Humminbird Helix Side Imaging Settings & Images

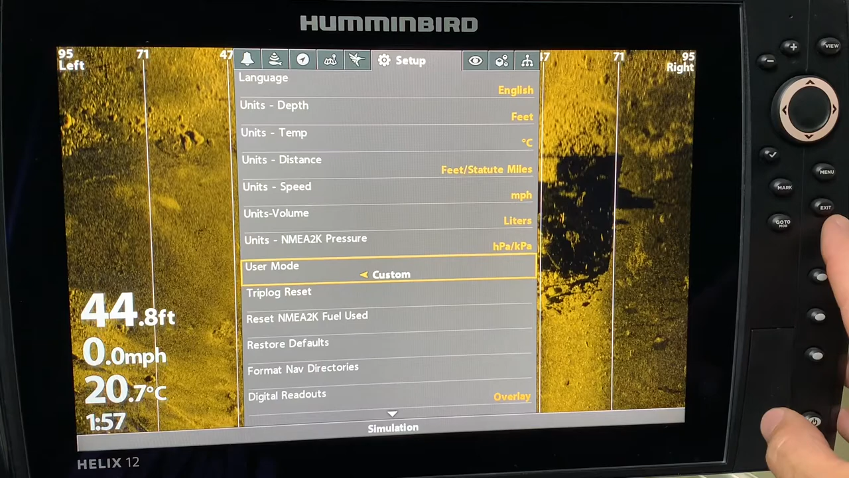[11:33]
On screen: depth 44.8 ft, water 20.7°C, speed 0.0 mph
available features on your unit first of all in order to get to our settings we are going to hit the side imaging express menu by hitting the menu button
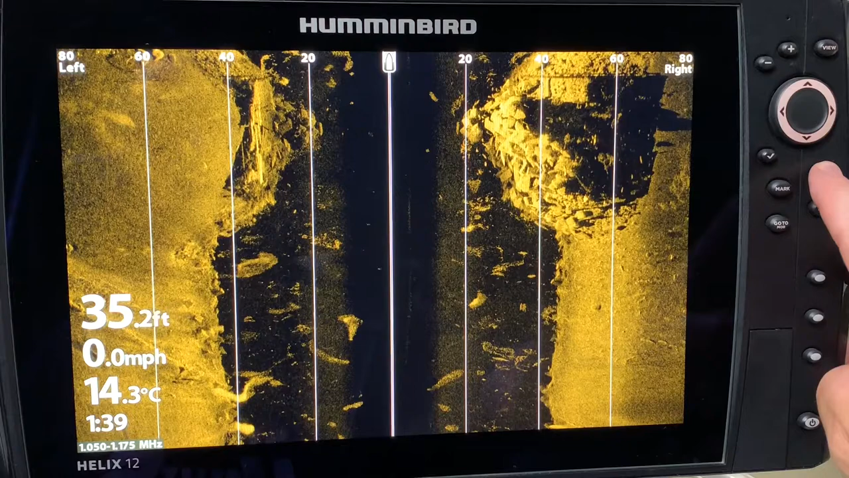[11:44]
On screen: depth 35.2 ft, water 14.3°C, speed 0.0 mph
once and the menu button once is going to reveal our features and with any sonar the two main things that you're going to adjust are going to be your sensitivity and your contrast generally in clearer water you are going to increase the sensitivity and in dirtier water you are going to decrease the sensitivity now
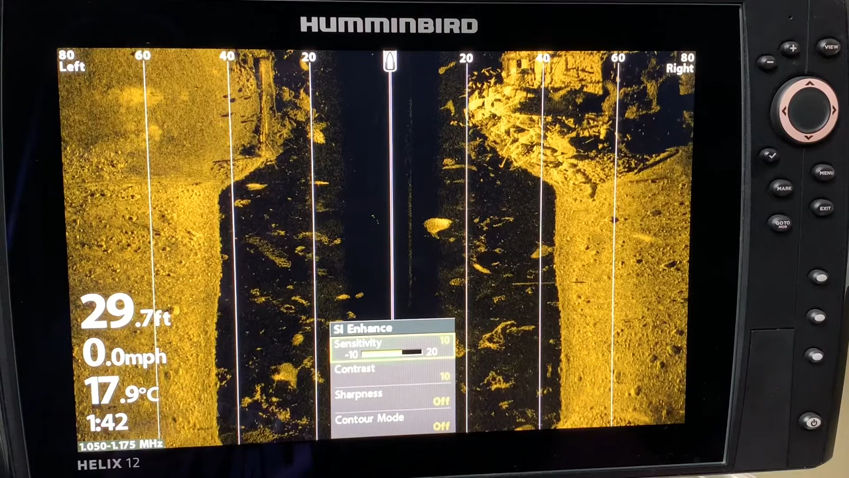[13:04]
On screen: depth 29.7 ft, water 17.9°C, speed 0.0 mph
sensitivity is there and really to be honest with you i don't change the factory settings a lot i will adjust them i mean they make the factory settings so that they are good images for people to see and not have to spend so much time playing with the units but like most of us we want the best possible images so we play and we tinker i like to use the analogy that your settings are like an adjustable wrench which is a great tool but you have to change it for every job so if i am fishing a murky dirty
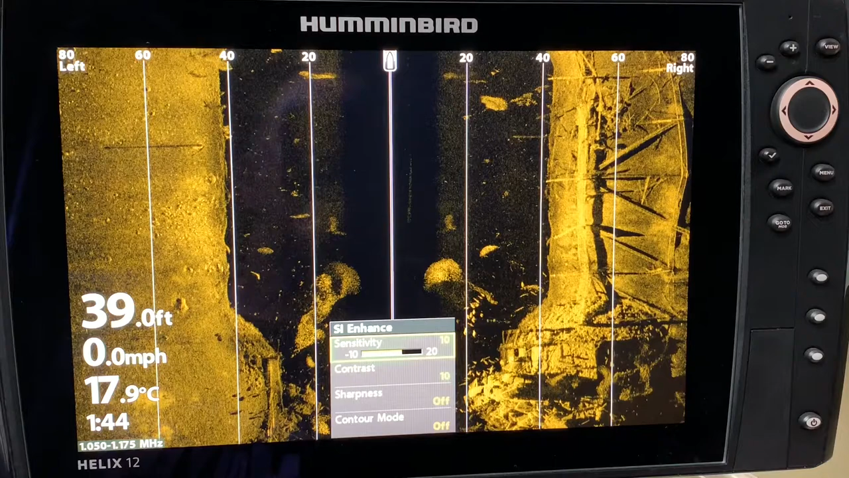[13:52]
On screen: depth 39.0 ft, water 17.9°C, speed 0.0 mph
you know i'm going to adjust things differently and sometimes even on a given lake for example lake saint claire you know it can be crystal clear but it also if you have some wind it can get dirty because of the wind stirring up the bottom so you will have to play with the adjustments so don't use that set it and forget it mentality because it is not
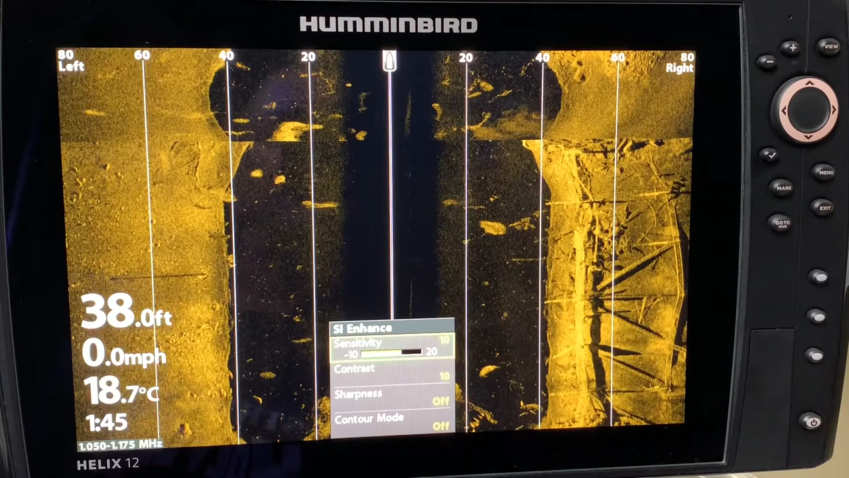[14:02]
On screen: depth 38.0 ft, water 18.7°C, speed 0.0 mph
going to give you the best images let's play so i am going to start playing with the sensitivity and as i go up you can see that it's getting brighter
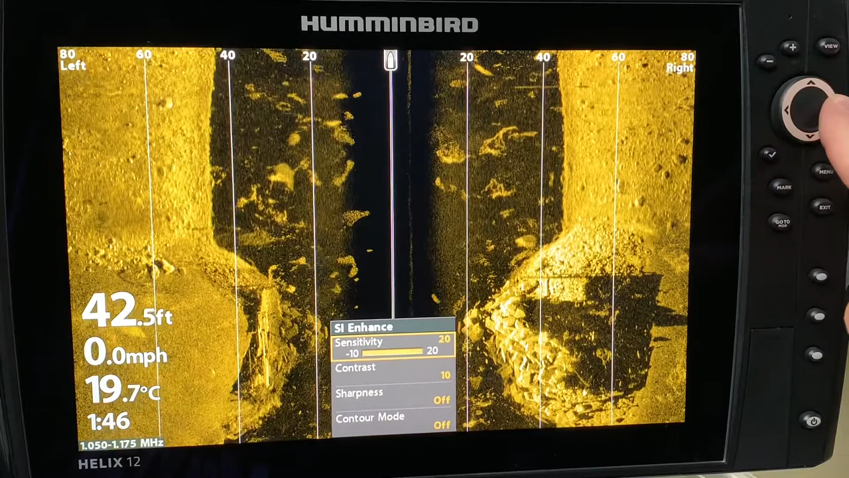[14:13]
On screen: depth 42.5 ft, water 19.7°C, speed 0.0 mph
and brighter and when i look at that maybe you like that image and maybe you don't but i might start backing it off and saying well what looks the clearest to me and then if i keep going down all the way you can see it's getting darker and darker and i really you know don't like that but hey you know different strokes for different folks so once again i just play with it and change it and let's go back to roughly where it was at 10 factory settings and sometimes
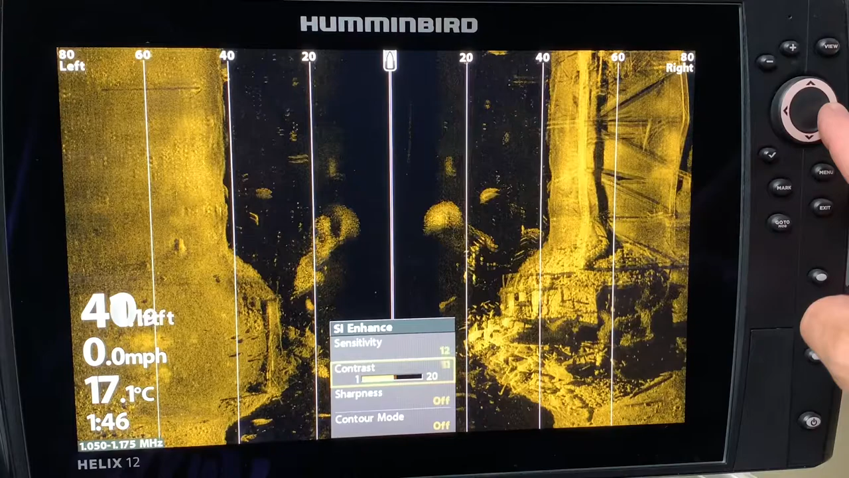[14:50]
On screen: water 17.1°C, speed 0.0 mph
some people like to bump it up a little bit more and i think that's pretty good there let's go down to contrast let's see what that does all right once again going up it's getting darker i don't like that but again it
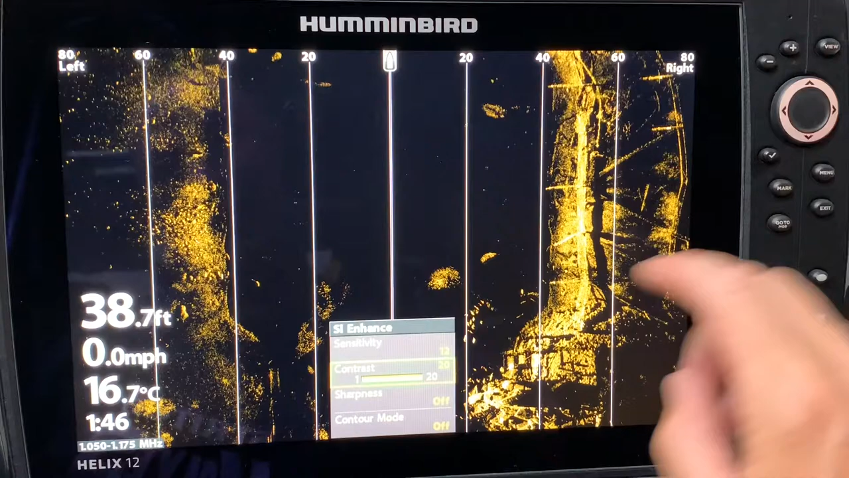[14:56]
On screen: depth 38.7 ft, water 16.7°C, speed 0.0 mph
is showing over here the harder bottom areas so if i'm looking for harder bottom areas maybe i want to fire up the contrast who knows let's back it off and let's see now you can see we're getting a really hazy washed out picture that's awful and don't want that so let's bring it back to roughly where it was and you know just play with it till you get to where you like it and let's say that you know you like it there a little dark so i back it off and all right let's stay
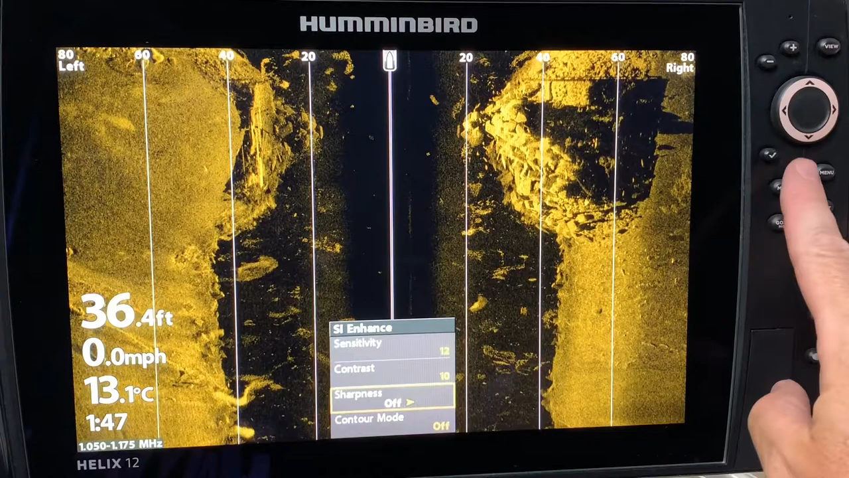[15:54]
On screen: depth 36.4 ft, water 13.1°C, speed 0.0 mph
and the sharpness off back on low and i definitely like it off some people don't like the water column underneath the boat so you can go down to contour mode turn that off and you can see that now there is no
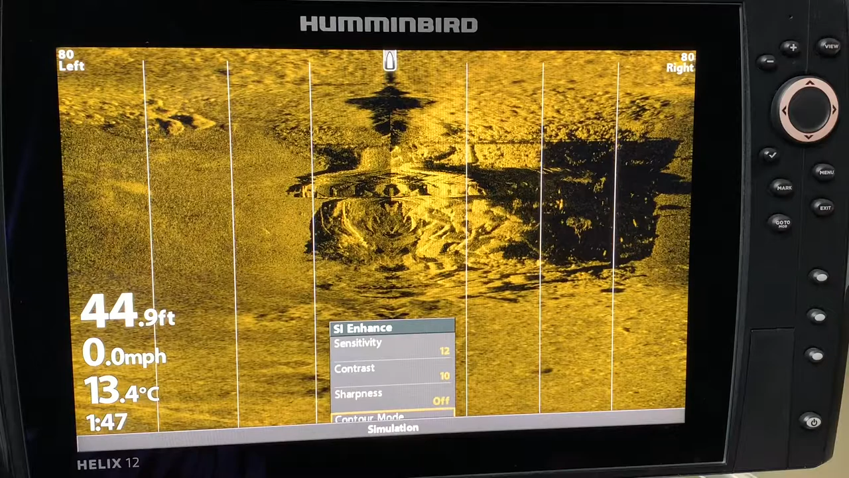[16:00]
On screen: depth 44.9 ft, water 13.4°C, speed 0.0 mph
water column underneath the boat but that's confusing to me so i
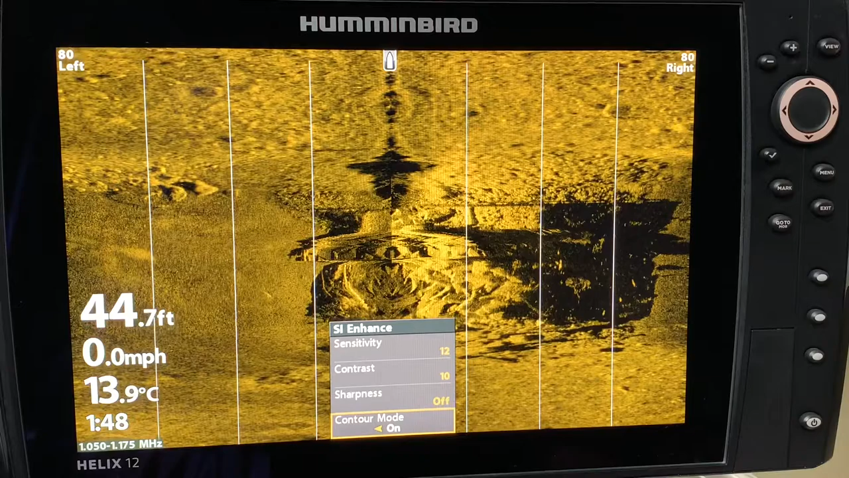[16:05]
On screen: depth 44.7 ft, water 13.9°C, speed 0.0 mph
like to leave that off and that makes it much easier for me to interpret one of the features that i do constantly play with though is the range so going down to the range here once again we're just playing and i am increasing the range and now i can see some things further out than what they were before and you know i can go out and just do that and i could even try and
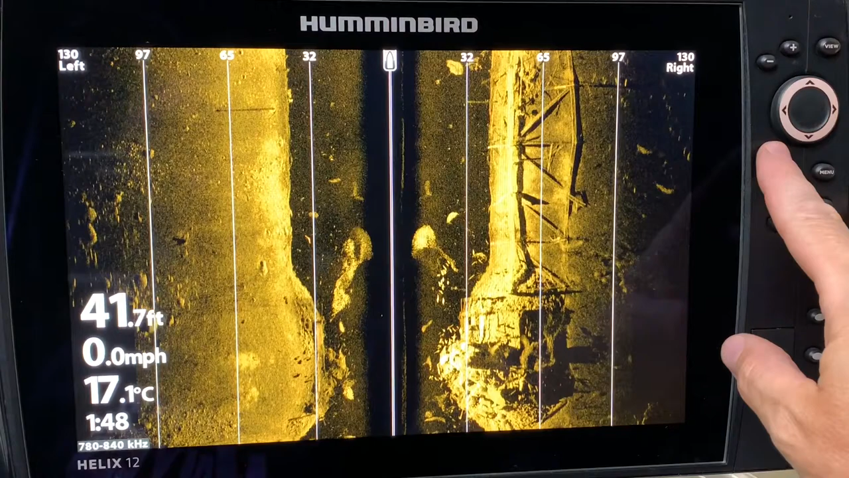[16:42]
On screen: depth 41.7 ft, water 17.1°C, speed 0.0 mph
change the frequency and you can see it's a darker picture change the frequency again it's a little lighter and a little darker so maybe in that case the 800 was the brightest at the widest range so as i say you are going to learn and discover new things by playing with your settings if i want the best possible images i am going to decrease my range
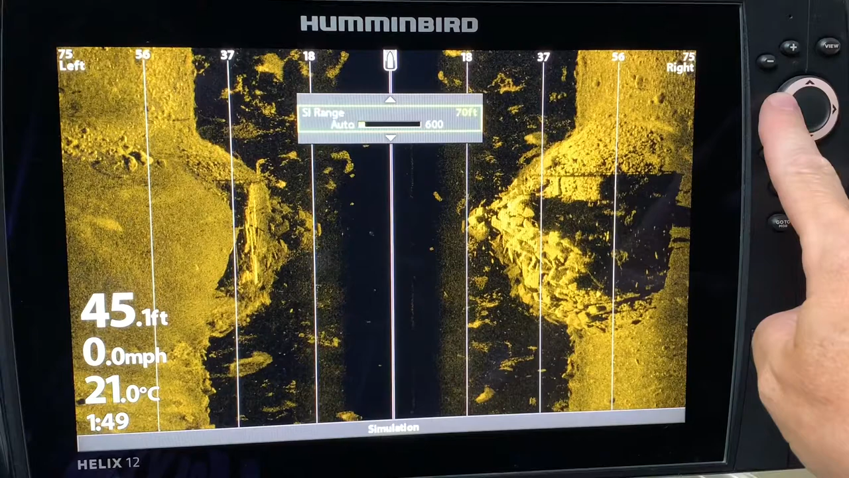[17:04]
On screen: depth 45.1 ft, water 21.0°C, speed 0.0 mph
and sometimes i will go to 55 feet 60 feet and it's going to give me a clearer picture and you'll notice though that at 60 feet this is 40 plus feet deep so i'm not
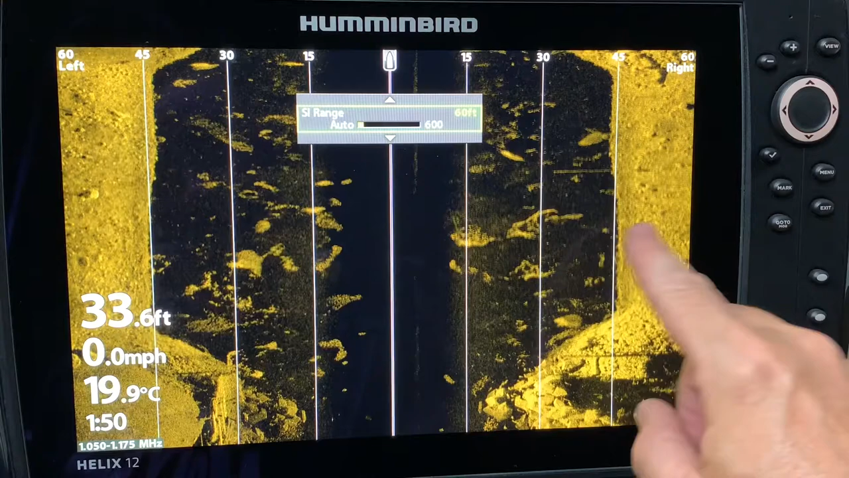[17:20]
On screen: depth 33.6 ft, water 19.9°C, speed 0.0 mph
seeing a lot of structure so in deeper water you do have to increase the range to give you a wider perspective side
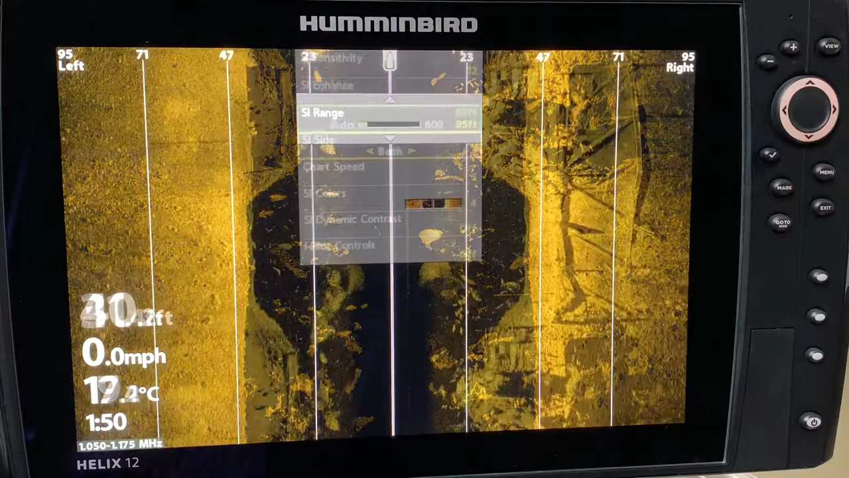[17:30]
On screen: speed 0.0 mph
imaging side right now is currently on both there is right side only to get more detail and there is left side
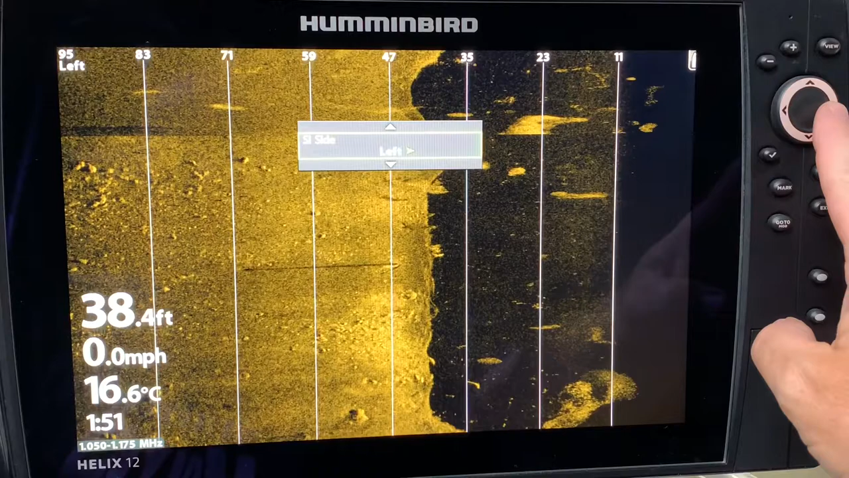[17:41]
On screen: depth 38.4 ft, water 16.6°C, speed 0.0 mph
only so if you're running along a shoreline and you are wanting to scan out to the left you might just say hey